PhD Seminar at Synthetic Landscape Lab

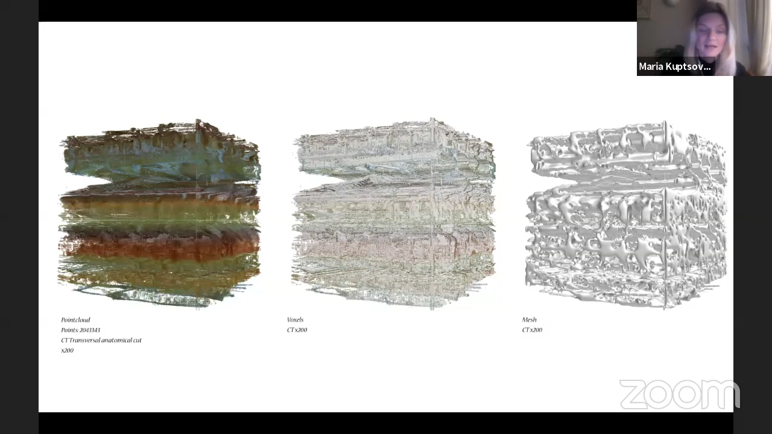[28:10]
And as a next step, I want to come to the idea of the bitmap printing, which is actually can take the idea of these voxels from the digital model and implement it directly into the printing. By that fact, we can actually avoid the idea of the digital representation of data sets and come to the idea of the physical representation of this data.
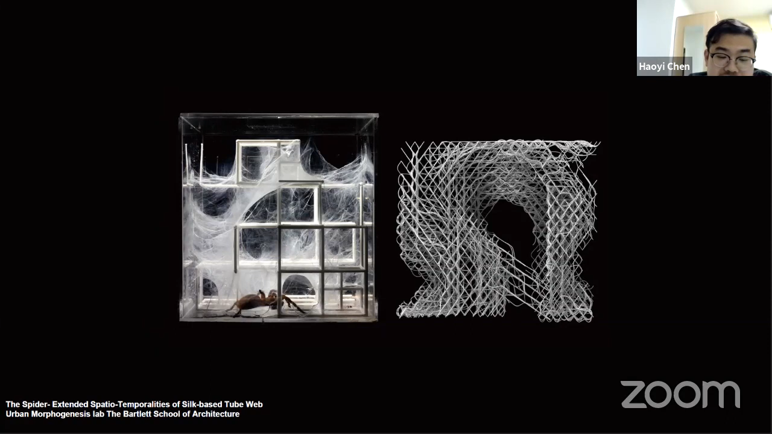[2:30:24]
the thickness of the silk, the connection between the silk in a technically digital way. From this, we see the connection between silk and the thickness is continuous and the density changing at different places. When the scale of the space is raised within a reasonable range for each individual spiders,